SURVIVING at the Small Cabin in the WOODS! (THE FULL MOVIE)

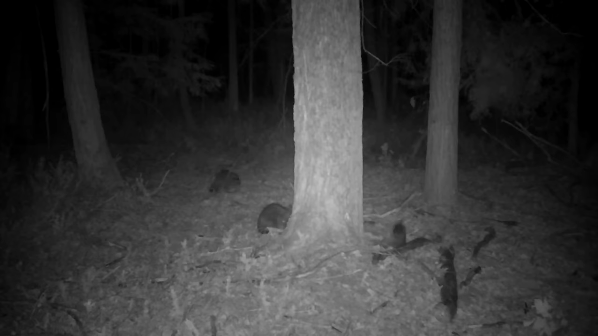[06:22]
We'll find one that's full, keep it there, and put traps around it. It's been groups of five and six coming through all the time.
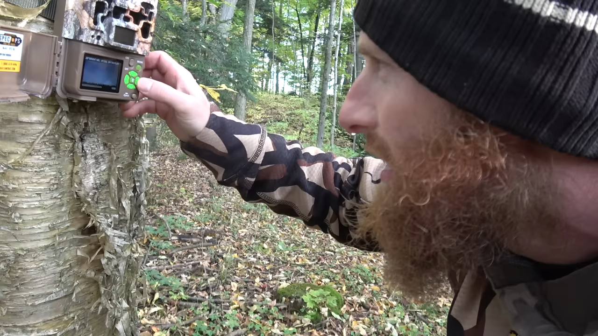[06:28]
Deer, turkeys,
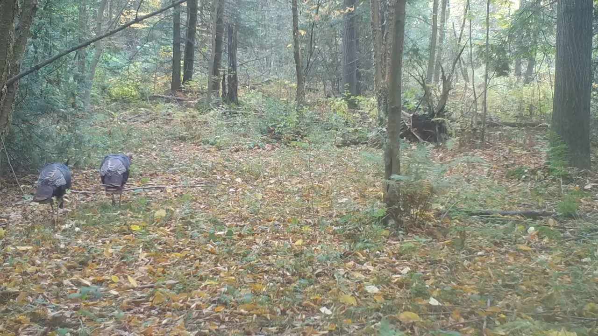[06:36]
squirrel, turkeys, I don't know what that is. Oh, turkey. These are all in the morning.
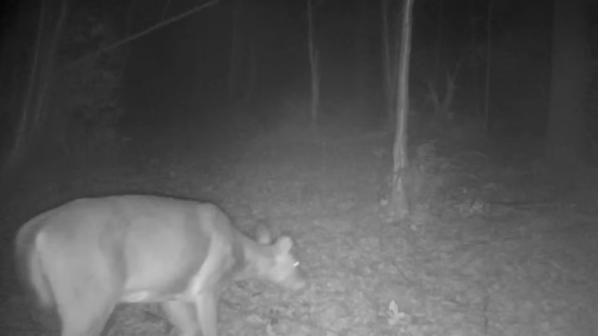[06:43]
Turkey, squirrel. Oh, what was that? Coyote.
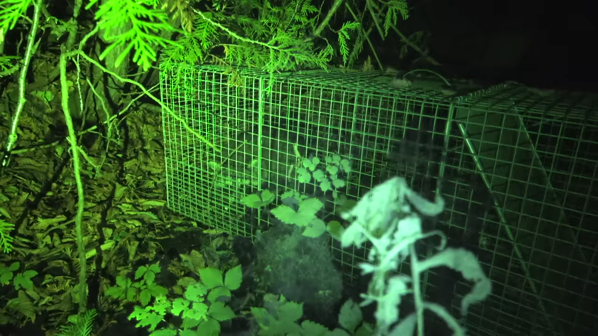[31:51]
There's actually a raccoon already in the trap. So that kind of solves our problem with the raccoons.
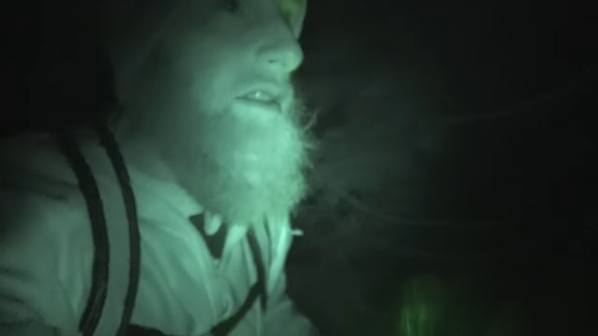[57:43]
It looks like Jeremy is got the lights on. That or Kevin came out.
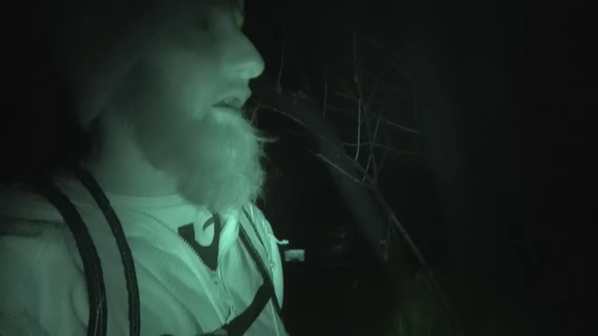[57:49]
Kevin and Grant were out here the other night. I'm excited to see how Jeremy made out. Or maybe he's not back. Maybe it's Kevin. We'll have to have a peek. Yeah, it looks like somebody else. We got some visitors. Maybe it's Mark. I only saw one deer out in the cornfield. And it wasn't really one I was hunting because I wasn't hunting the cornfield. There's no way I was going to get out that far. And I did walk on a coyote. I was within 10 yards just walking out in the field, so that was pretty cool.
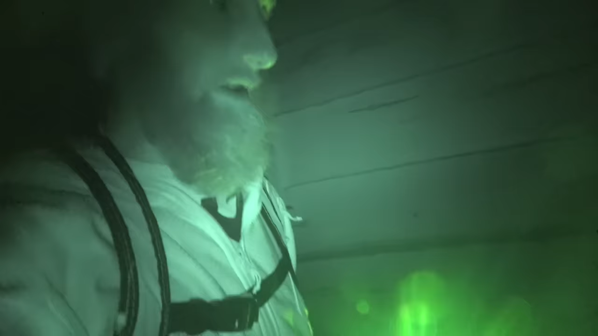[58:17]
Let's see who's here.
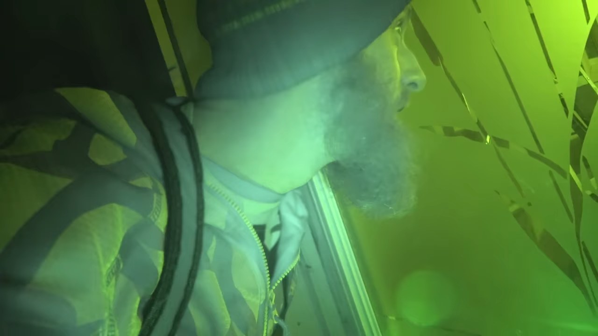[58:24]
Peek in the window. Oh, Jesus. That was a weird shadow up top there.
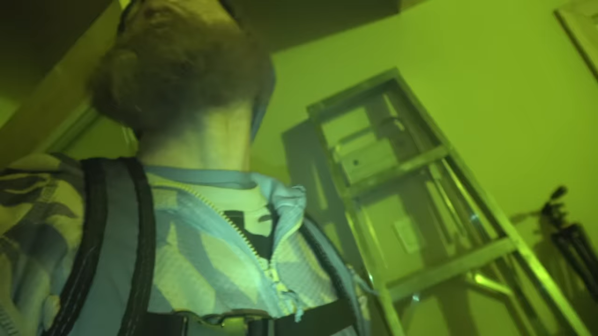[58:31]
Freaked me out. Let me get the night vision off here. One squirrel. Did you get him?
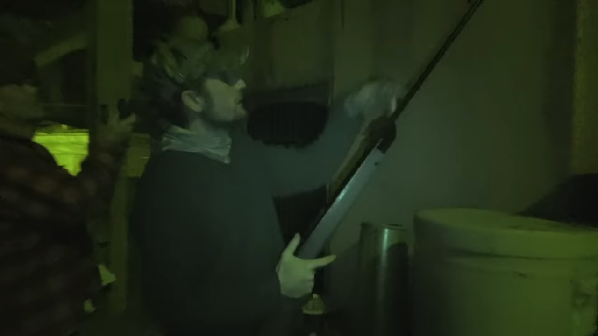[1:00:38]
The white one, the run to the right?
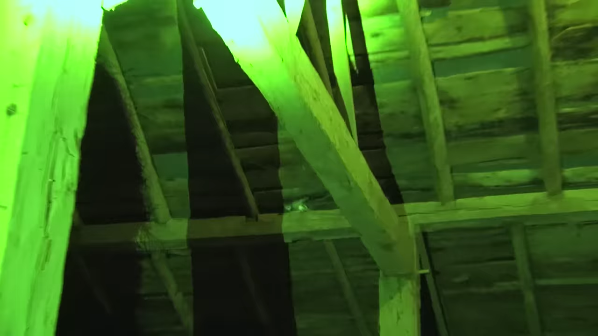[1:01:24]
Oh, you bugger. These pigeons are going to be good eating because they're grain fed. Nice. Can you take that before he falls down the hole? Okay. Want your light?
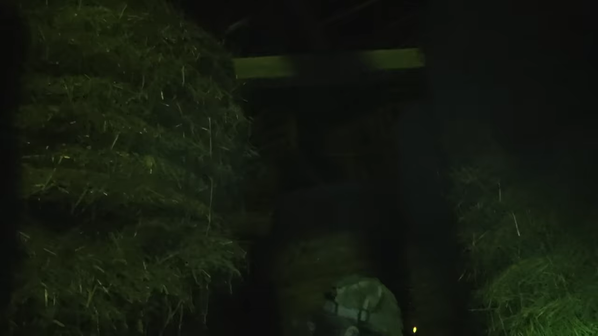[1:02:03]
Oh, you bugger. Did he go down? Find him? Well, he's down and we're gonna be doing some crawling to get to him.
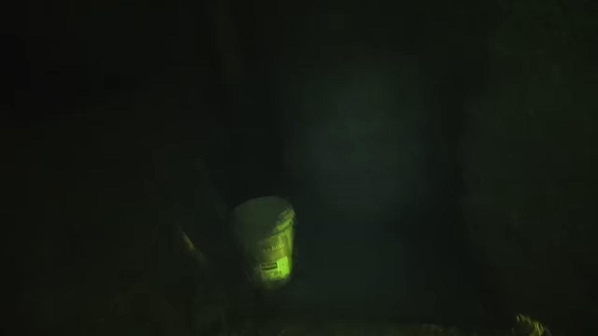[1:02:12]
Jared's gonna do it. Jared shot it. You gotta go over there, Jared, in that little crack. Can he get through there or no? I don't know that he can get through there. It depends how tight Peter's got the bales together. I don't know if I can get over there. There's posts in the way too, right?
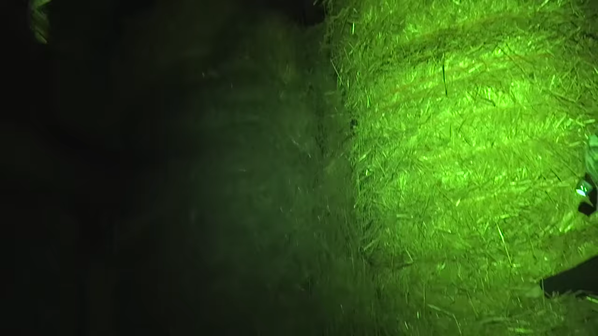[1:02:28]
Sorry, if you fall in there, it's like a crocodile pit. Yeah, crocodile pit of... I got room in here. Where's the pigeon? How hungry are you, Jared? Well, if I had a stick with a hook, I could get it. Can you see it? No.
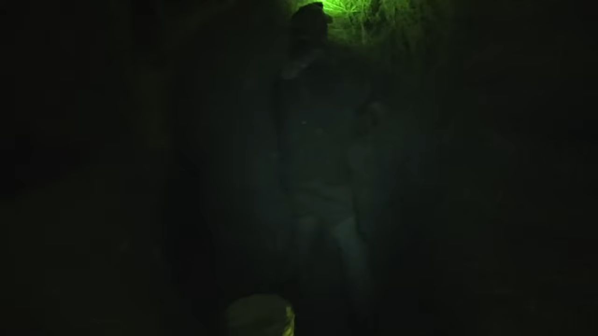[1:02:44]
Is that... Were you shining it on the pigeon there?
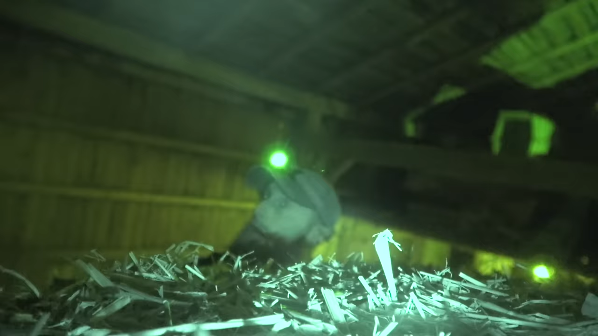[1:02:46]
Got started making one.
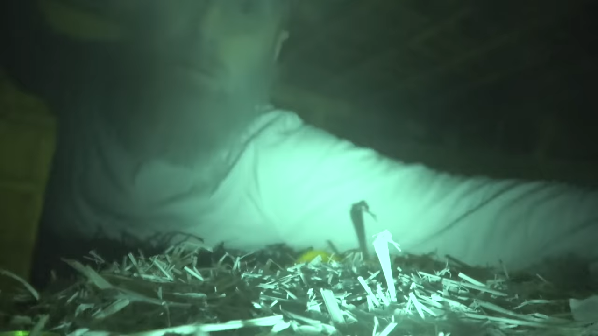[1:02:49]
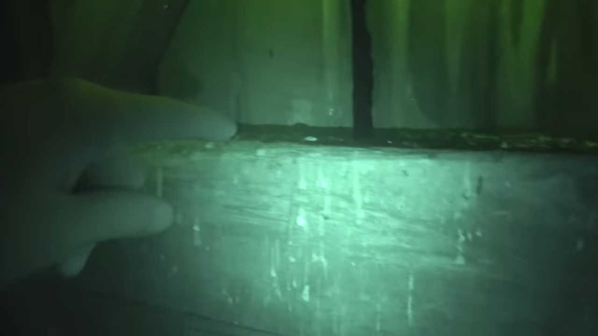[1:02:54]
If you're wondering why we're getting rid of them all up here is all droppings, all here,
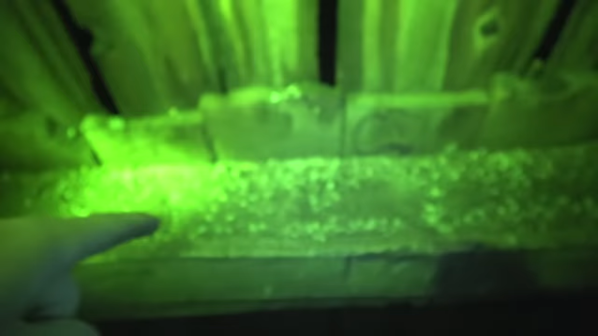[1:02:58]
and that causes disease in any of the farm animals here. It's all droppings, all of it.
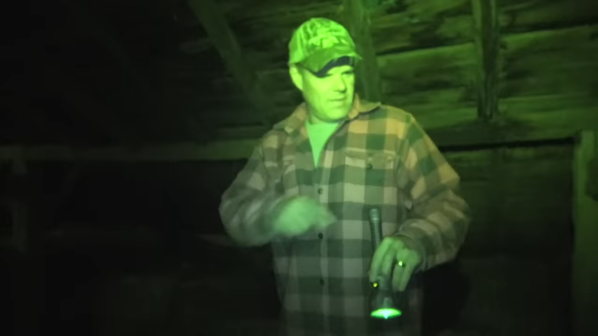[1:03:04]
What the beams look like now is what the tops of these back bales will look like in about 6 months. And then they're gonna have to eat that. And then, yeah, well, it would be brushed off, but you're still always going to have some of it in the bales. Yeah, so that's the listeriosis issue. Yeah.